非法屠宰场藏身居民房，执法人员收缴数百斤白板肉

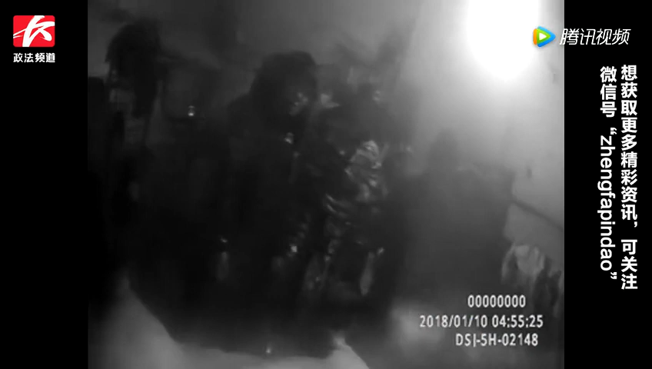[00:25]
一头生猪后行动迅速展开三车车转过点看可点 看可点照着看虽然从外面看这只是一户普通的民房但里面却摆放着挂钩
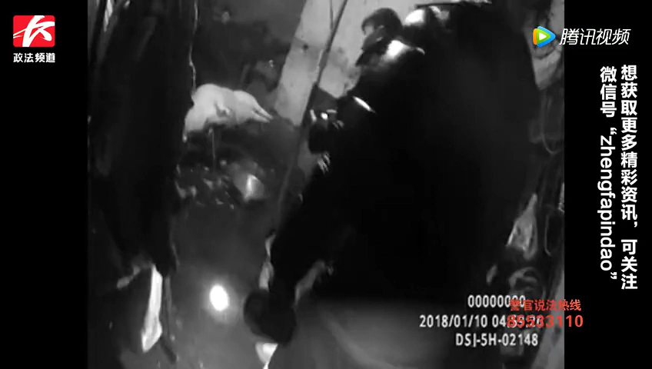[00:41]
大锅以及杀猪用的吊环 刀具等物品室内卫生条件也十分脏乱除了以屠宰的生猪外窝点的栅栏内还管有一头生猪均是被通过相关部门检验检疫的它这个屠宰点的话它是一个未经定点的这个屠宰点